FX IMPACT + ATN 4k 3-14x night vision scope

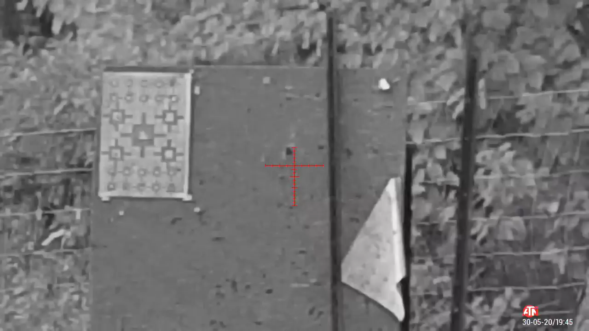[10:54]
what the night vision looks like during daylight hours. Surprisingly useful. Perfectly safe to do apparently. Doesn't burn the scope out or anything.
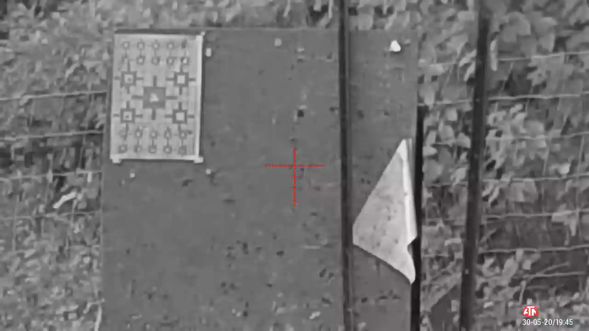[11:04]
So giddy up. There you have it. Interesting to see how that's going to look at night.
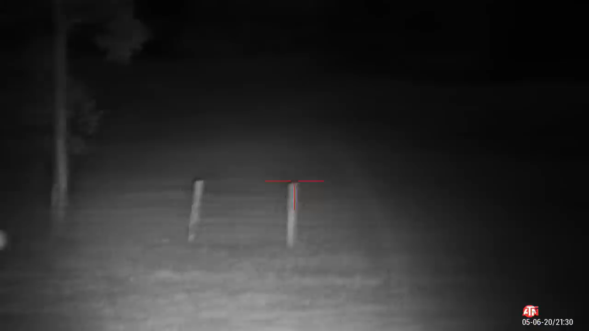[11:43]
I think I need to aim the actual torch itself a little bit better.
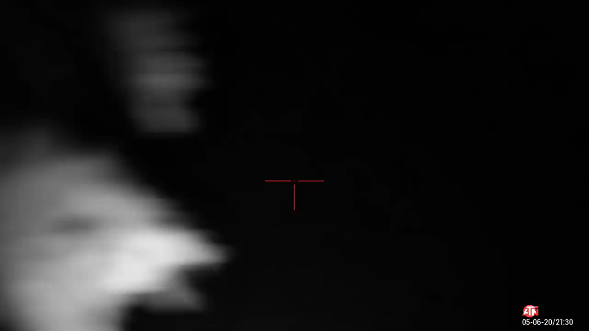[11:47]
I think it's aiming a little bit low.